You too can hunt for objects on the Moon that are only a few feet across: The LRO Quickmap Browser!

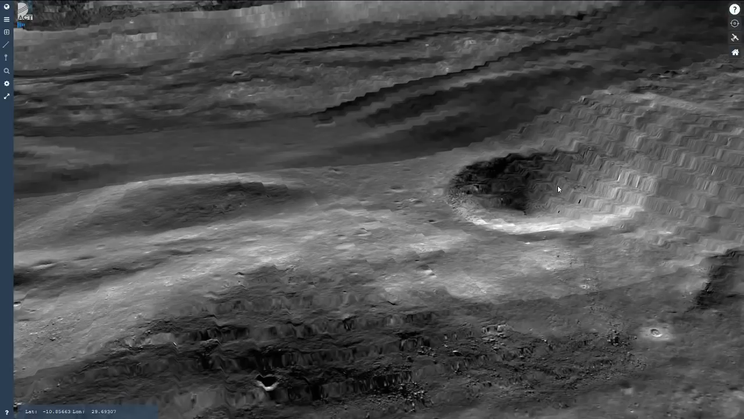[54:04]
I want to show you what's going on here. You're seeing the limit to the data resolution here.
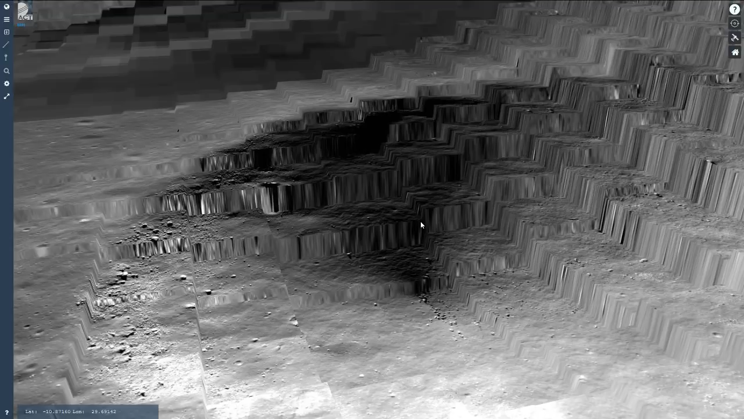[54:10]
It looks like quarries, you know, where they cut into the walls, okay? But the thing is, you're actually looking... moon steps. Yeah, moon Great. Steps. But, you just started another conspiracy. Right. This is just the limitations of the data, okay?
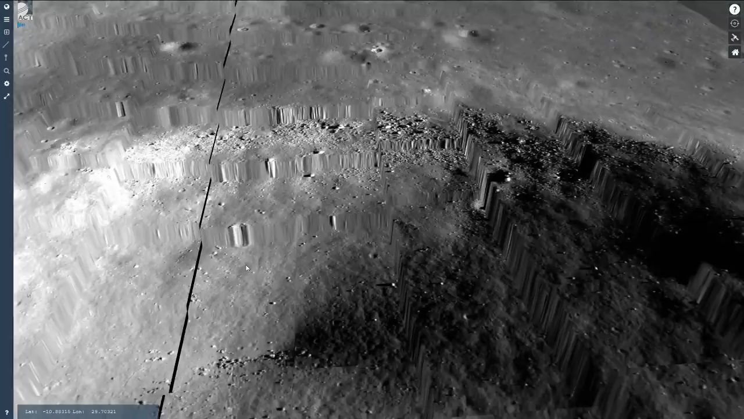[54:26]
Because you can see now that the data is based on these little squares,
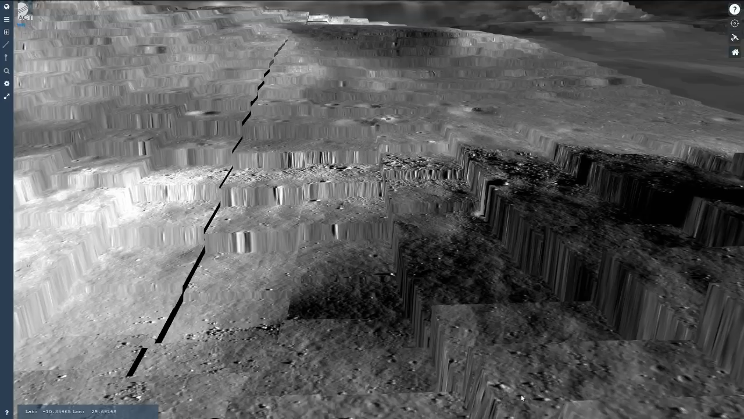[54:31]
and this is the smallest unit of resolution, okay, for which they have altitude data. Okay, altitude data. Now, You zoom out to a certain distance, and it no longer matters.
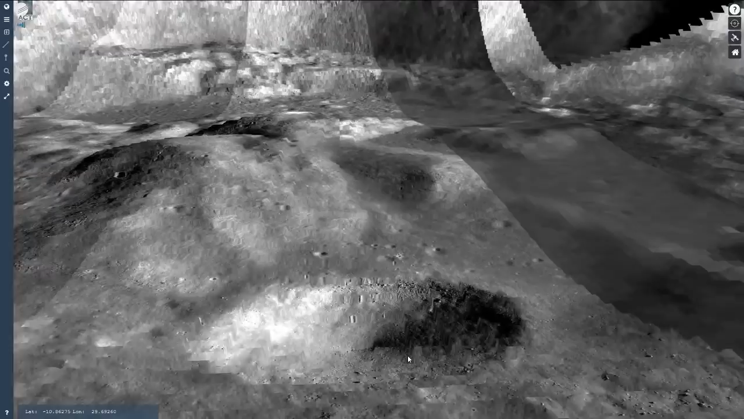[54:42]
But when you zoom in really close, you see these steps.
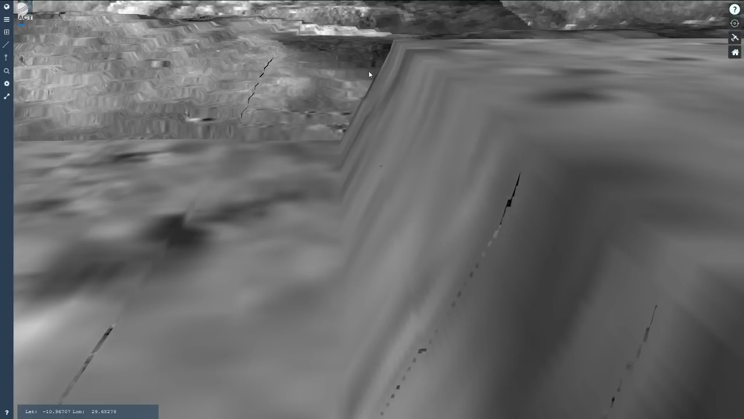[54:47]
And that's, like I said, it's the limitations for the moment-to-moment little squares of altitude data that they have.
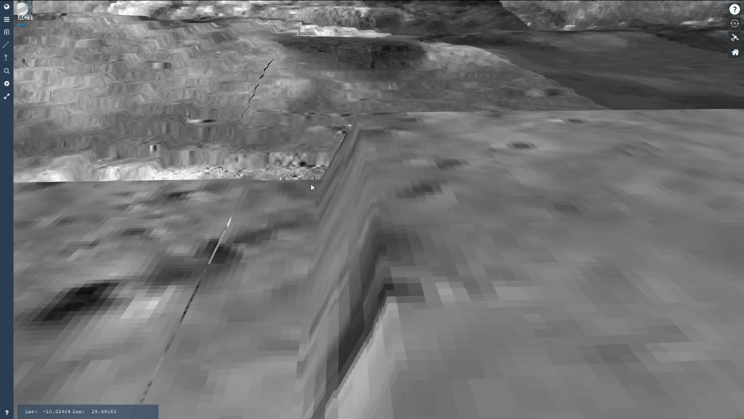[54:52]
And that's why it looks like it does here, okay?
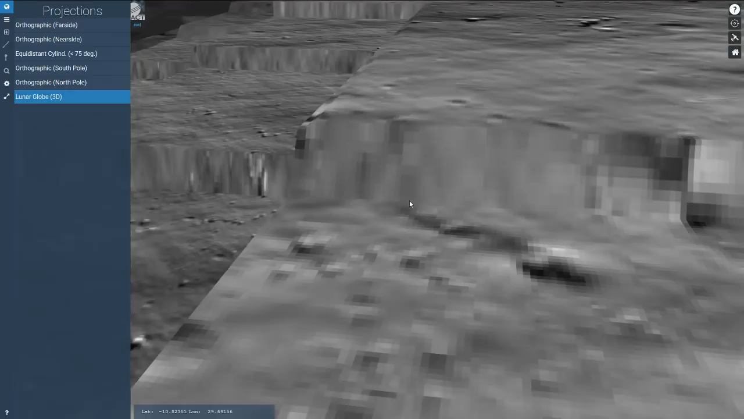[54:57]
Charles asks if there's a way to change the sun angle or anything, to modify the sun angle. That's an excellent question.
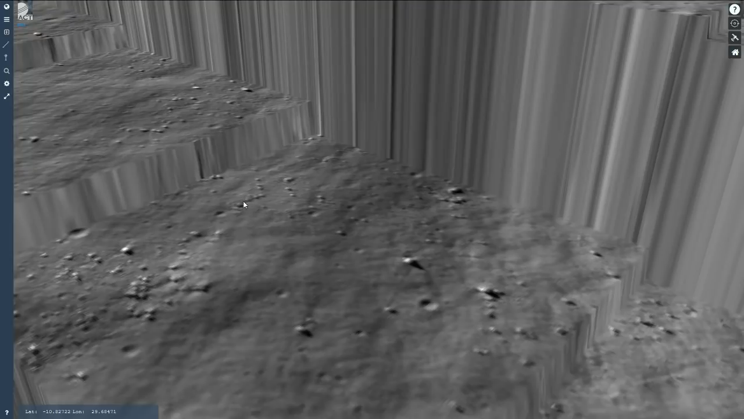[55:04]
There are some data products that are buried off in the Layers tab that we can look at.